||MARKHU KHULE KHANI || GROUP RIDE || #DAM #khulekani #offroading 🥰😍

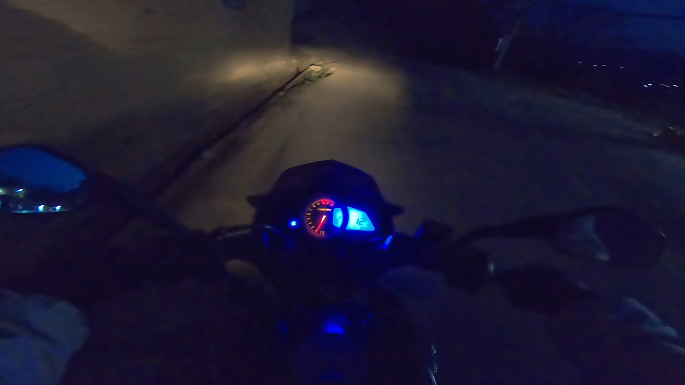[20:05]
है गाए चुप भइसक्यो 7 बजिसक्यो होइन हिँडे हिँडेछौँ अब अँध्यारो हुन लाग्यो 5
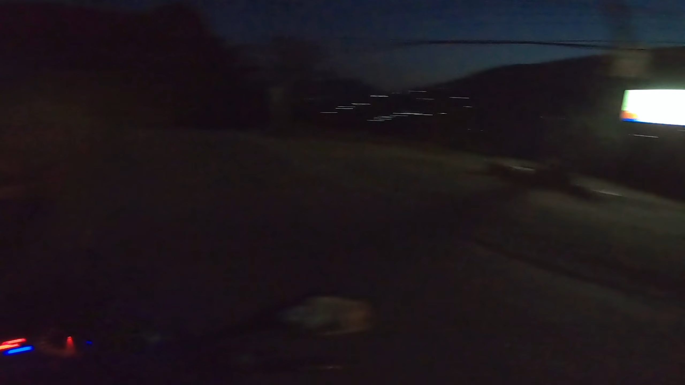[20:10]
मिनट अब झमक्कै हुने होला अझसम्म नि मान्छेलाई हामी चाहिँ अब खै कता हो कता